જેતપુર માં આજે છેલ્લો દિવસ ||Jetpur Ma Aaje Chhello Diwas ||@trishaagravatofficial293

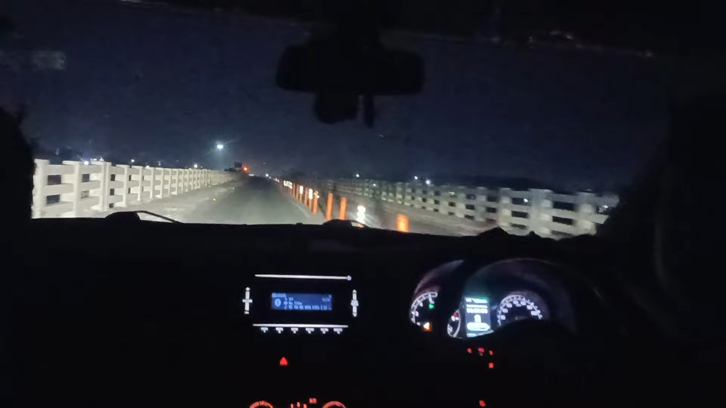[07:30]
એન્ડ ફાઇનલી મેં બી પહોંચી ગઈ છું રાજકોટ, આ છે ગોંડલ ચોકડી. એન્ડ આજનો વ્લોગ બી મેં સમાપ્ત કરીશ. આઈ હોપ કે આજનો વ્લોગ બી પસંદ આવ્યો છે.